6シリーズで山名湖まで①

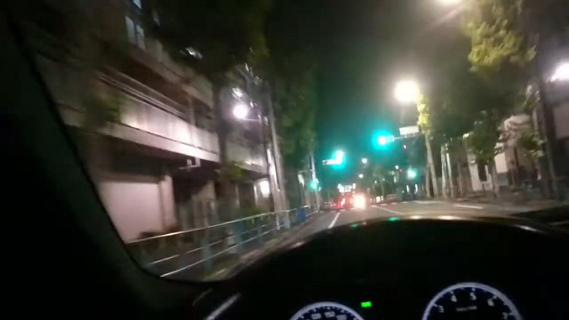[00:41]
本当にもう何も考えずに自然を感じていきたいと思いますしかしですねよく流れてますわなんかねずっと青が通る感じいいですねかなり千代寺にあるぐるぐる
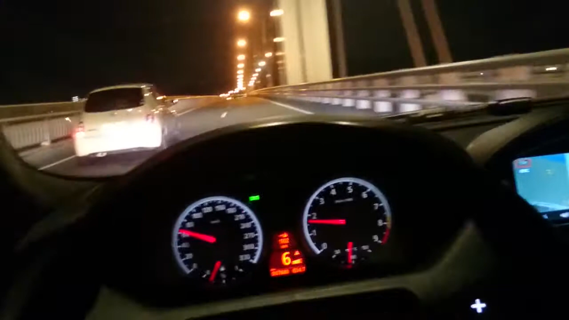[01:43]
まあコツなんてねこれ乗ってるまあこのSMGなんてあんまりね乗ってる人いないと思うんでまあ参考にならないと思うんですけどねあのーまあやっぱりこれタイムラグありますんでこうギアシフトチェンジボタンを押してワンテンポ遅れてアクセル離すんですよねそうするとちょうどいい感じですなんで機械があ、変速しそうだなーと思った時にえーアクセルを離すんです
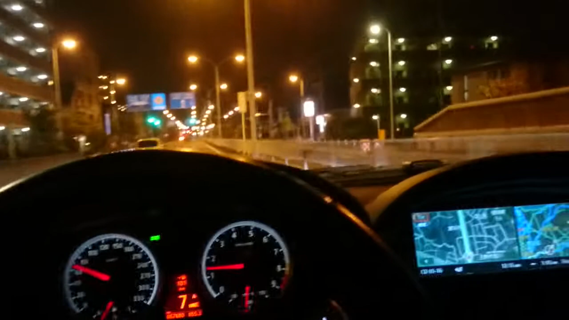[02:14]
まあどっちかっていうとですねなんて言うんですかこのー一応これアクセル踏んだままでも大丈夫なんであのアクセル踏んだままで変速するとこうエンジンの出力はこう切られる瞬間がありましてエンジンあ、切られる瞬間あ、来たーと思ったらこうこうアクセル離すとちょうどいい感じでねえー